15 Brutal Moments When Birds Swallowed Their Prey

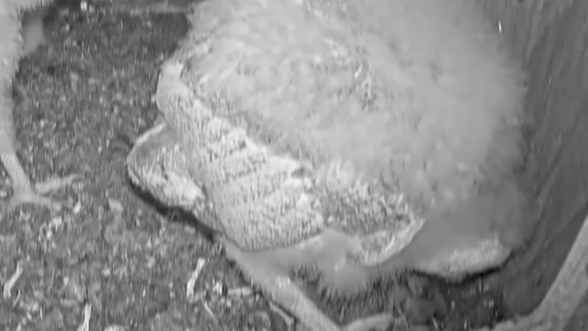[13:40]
A rat was taken back to the nest for consumption,
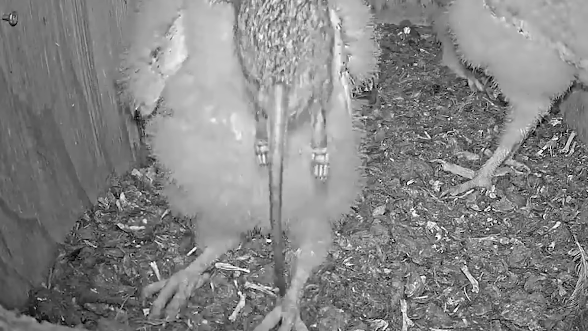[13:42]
but it doesn't look like this big owl, which I'm assuming is the mother, is going to share with the other two owls, which could be her offspring. Whatever they are, this owl is swallowing the entire thing. 3.